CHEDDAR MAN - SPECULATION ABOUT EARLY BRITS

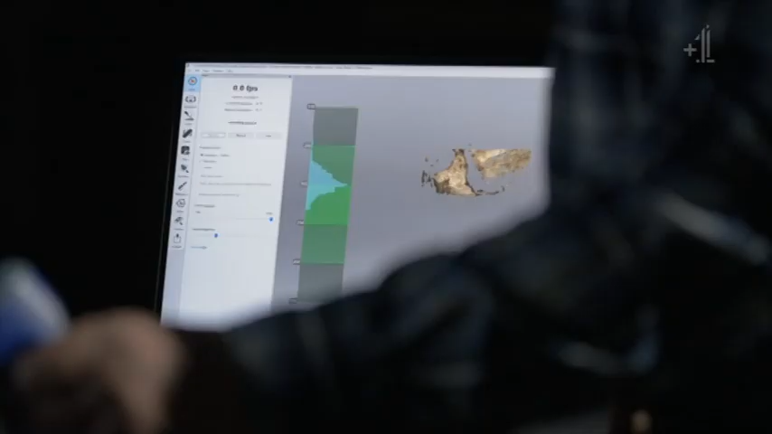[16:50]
And the inside of the skull is showing up very nicely.
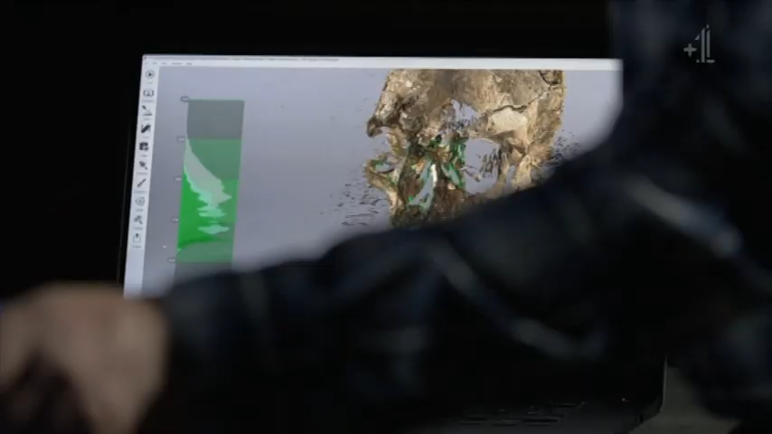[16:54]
A little bit more inside is eye orbits. Yeah.
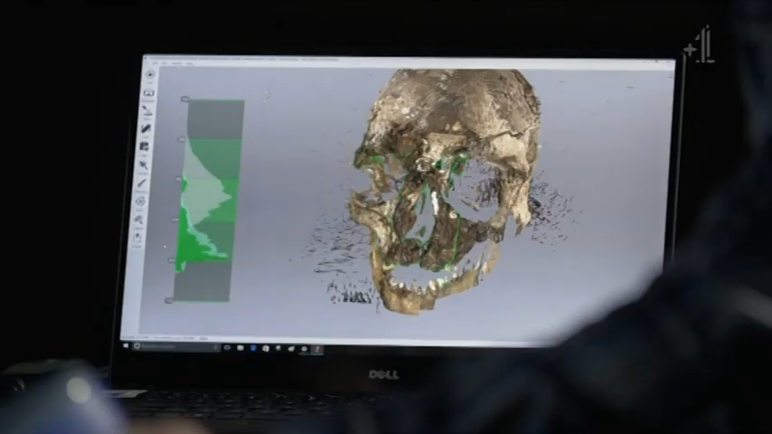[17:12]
And we're just get the bottom of the jaw.